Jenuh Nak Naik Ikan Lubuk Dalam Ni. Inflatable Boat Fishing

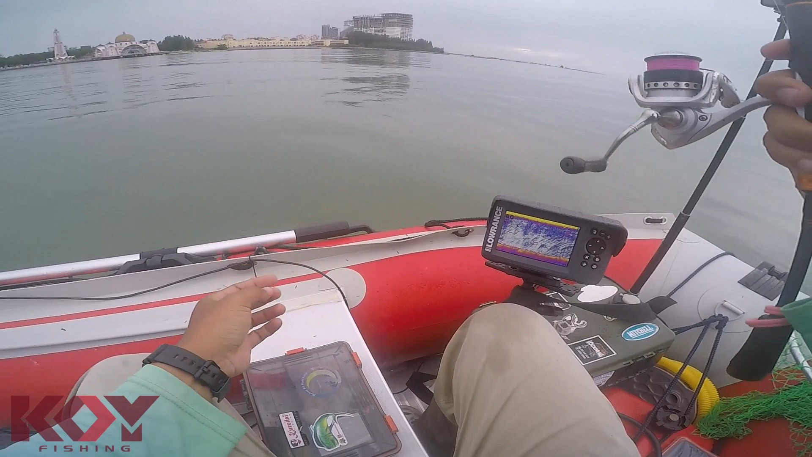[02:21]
Kita main Baling jauh-jauh Try baling tengok Bawah banyak kan Tapi tak tahu Benda apa sebenarnya tu Sonar ni kadang-kadang boleh percaya Kadang-kadang tak boleh percaya Benda-benda bergerak semua dia detect